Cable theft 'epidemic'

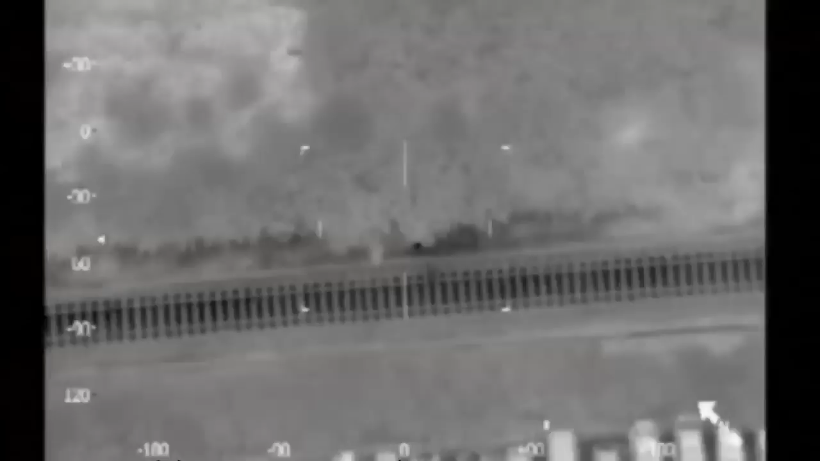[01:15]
XY99 that's received. We've got two males running on the railway track.
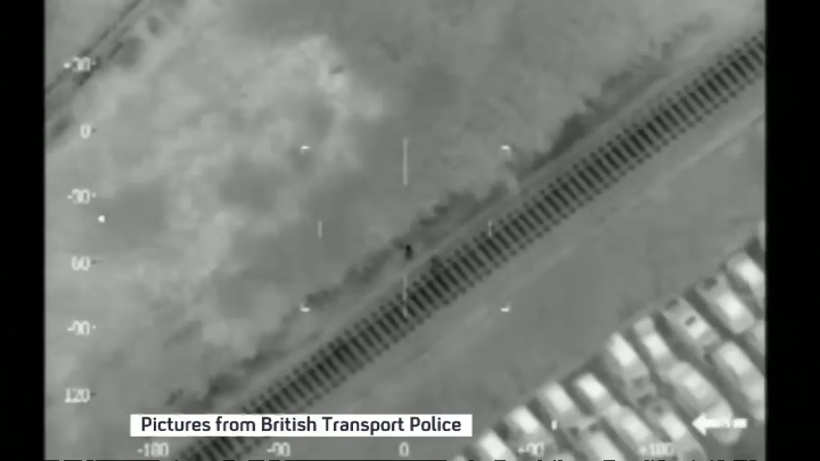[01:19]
It is the rife Far Eastern demand for copper that's plaguing our rail network.
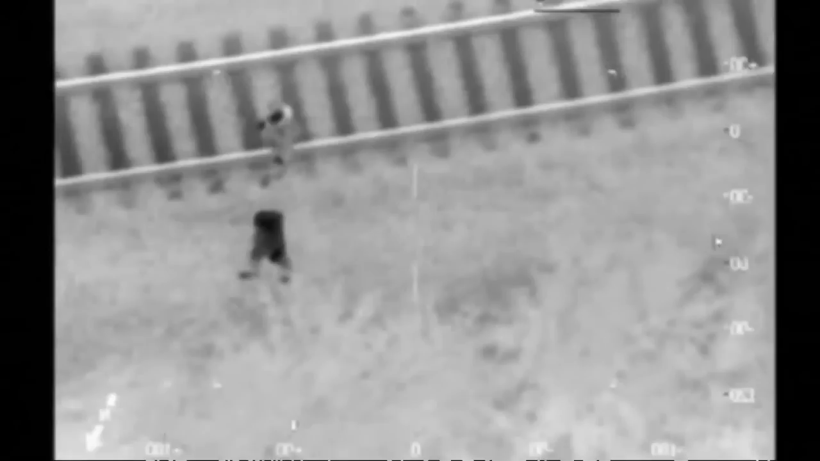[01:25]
The men pictured here were arrested before being convicted at court of conspiracy to steal cable from the railway.